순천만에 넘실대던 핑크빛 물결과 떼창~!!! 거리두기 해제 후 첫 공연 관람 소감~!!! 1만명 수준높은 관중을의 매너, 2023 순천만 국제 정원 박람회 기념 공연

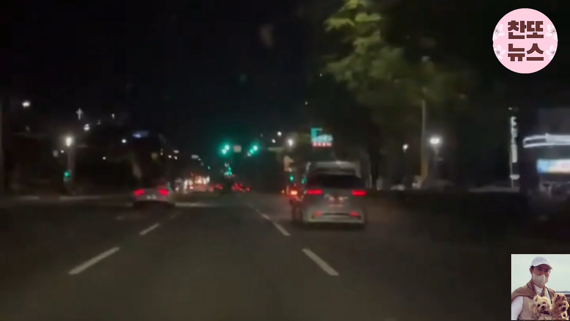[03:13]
공연을 마치고 돌아가는 찬원님이 아직도 여운이 남아 차 안에서 노래를 흥얼거리는 장면이 찬원님 공식 인스타에 올라왔는데요. 기쁘게 공연 잘 마치고 무사하게 돌아가는 찬원님의 뒷모습에서 아쉽지만 뿌듯한 마음을 느꼈습니다.